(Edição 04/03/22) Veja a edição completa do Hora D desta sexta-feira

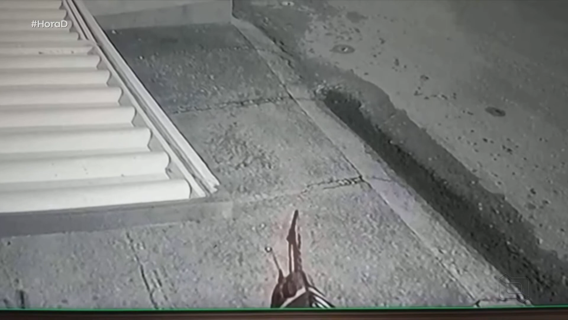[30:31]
Após cometer o crime, ele foge tranquilamente do local. Veja, olha lá. Colocou o capacete na cabeça, tirou o bonezinho na maior tranquilidade. Ligou a motoquinha e vamos nós. Olha o prejuízo aí, ó. Hã? Hã? Dá para voltar de novo? Eu quero ver as imagens. Porque eu narrei aqui e acabei não vendo ali as imagens ali.
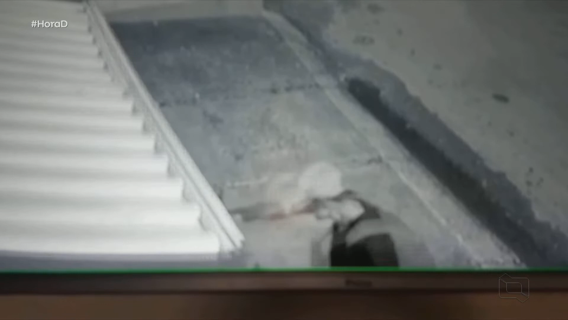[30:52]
Olha lá. Acabou de descer da moto, ele vai roubar agora, né, Catita? Vai, narra aí, Catita. Como é que é o negócio aí? Hã? Pelo portão já. Levantou o portão. O portão está levantado. Certo. Olha, ele está só esperando a hora. Ele que abriu o portão? Olha aí, o portão está aberto. E aquela mochila ali, ele vai colocar os negócios ali dentro? É, coloca tudo que ele acha na mochila. Foi muito rápido, não foi? Muito rápido.
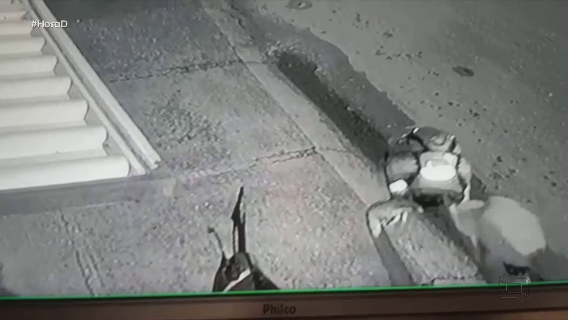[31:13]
Aí, ó. Vai botar o capacete. Olha lá, vai dar o chapéuzinho para trás. Aham. Olha lá, vai indo, vai saindo. É. Daí, pronto. Agora... Ligou a moto? Vai ligar a moto. Vai ligar a moto ali? Vai ligar. Tranquilo? Vai ligar tranquilo. Mas ele bem desajeitado ali, pelo jeito ali, né? É, ele botou o chapéu de novo ali. Geisel Nascimento tem mais detalhes sobre essa ação, desse criminoso, desse rato que deu prejuízo.